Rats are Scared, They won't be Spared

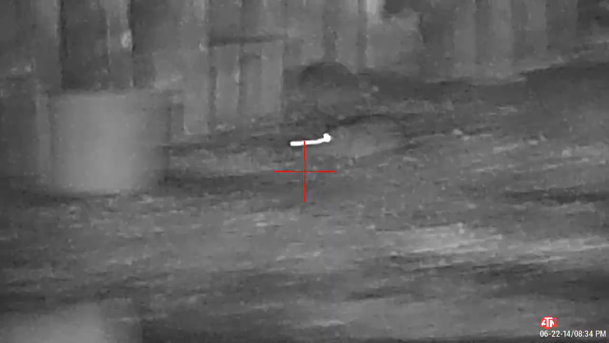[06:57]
He didn't much care for that.
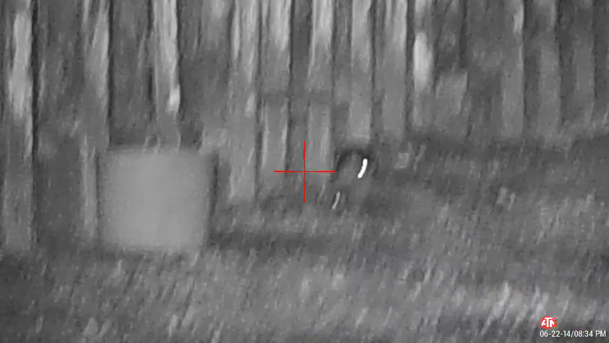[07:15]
See if I can get a mag in and get that one behind him.
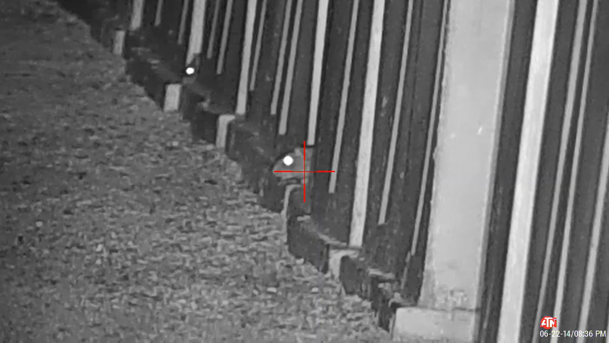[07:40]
Sir Daniel, Army Strong, any rat. Snot locker. Let's see if he pops out. Yep. There you go, Daniel. Thanks for your service. Hey, you got yourself a hopper. Stavasso, Swedish
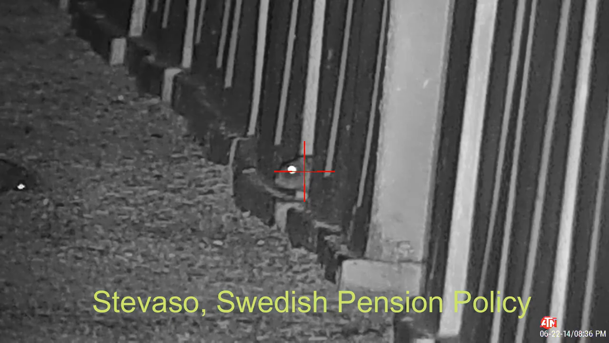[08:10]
policy. Snot locker. I think it was Swedish retirement policy. And there he comes. Headbanger.
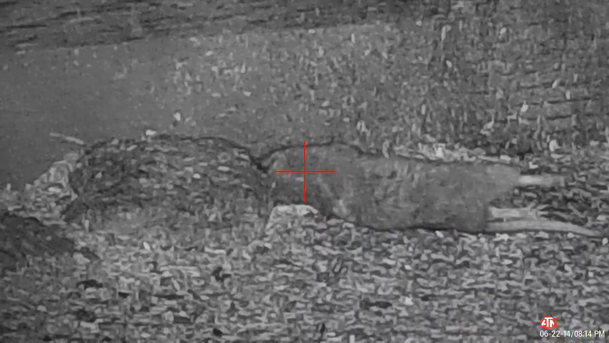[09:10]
Definitely pink on the noodle like a pecker on a poodle. There we go.
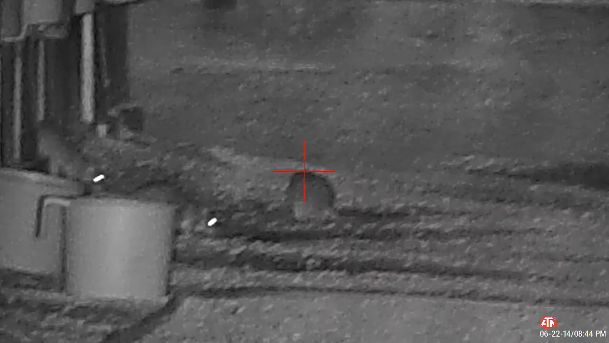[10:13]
Rodney, there's Fester. Long shot and rolled right over. Tony, P people not stopping for school buses with flashing red lights. That had to smart. Let's see if he pops out.
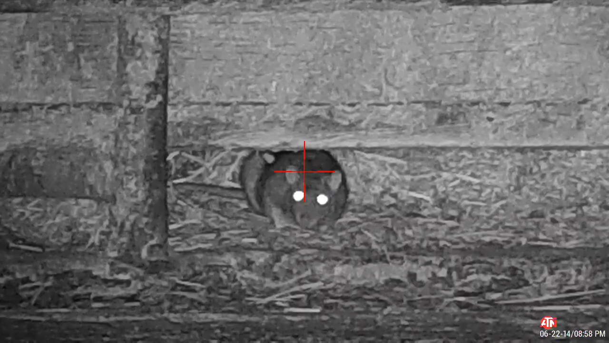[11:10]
Joseph, there's Klaus with an exploding pellet. Oh.
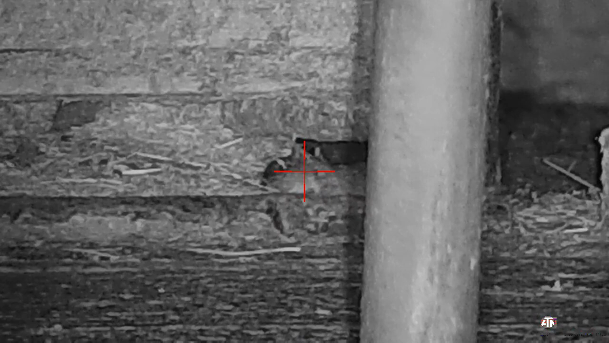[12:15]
Something's sticking out of his eye socket, other than an eye.
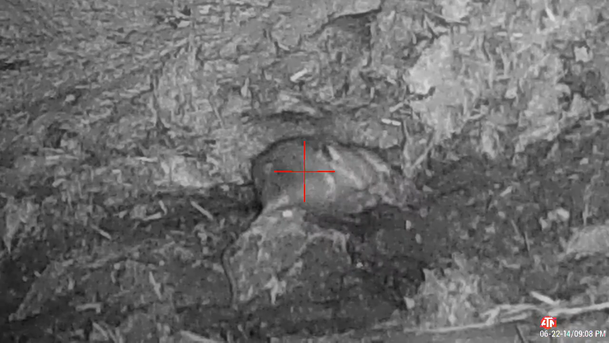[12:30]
Dirt nap for sure. Window, you wanted two rats for Pepper, your cat that went missing.
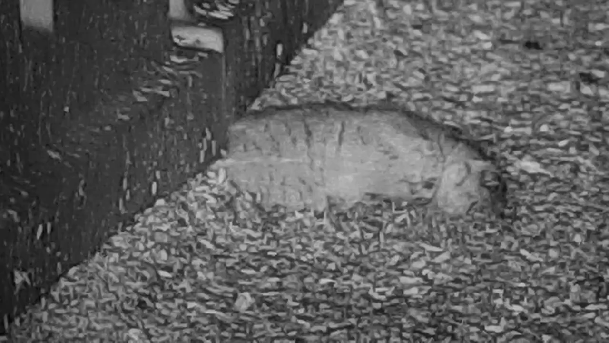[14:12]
There you go, Wee Mikey. You finally made it out.
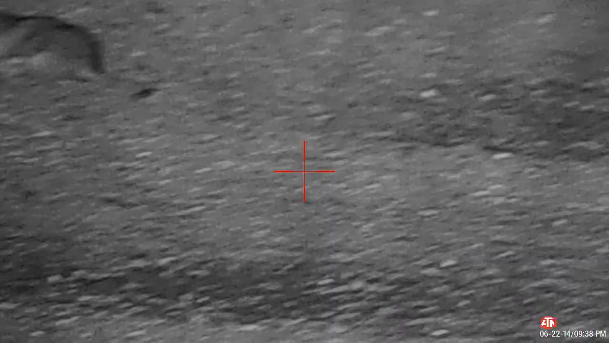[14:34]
She said no. Wee Mikey in Scotland,
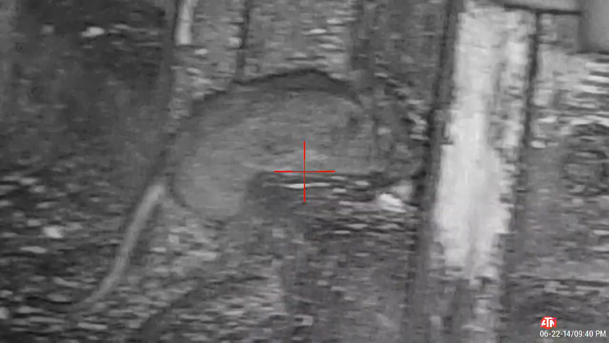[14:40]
you wanted a vasectomy for the people parking in your daughter's handicapped parking spot. There you had it. He's in there licking his nads. Stefano in Europe.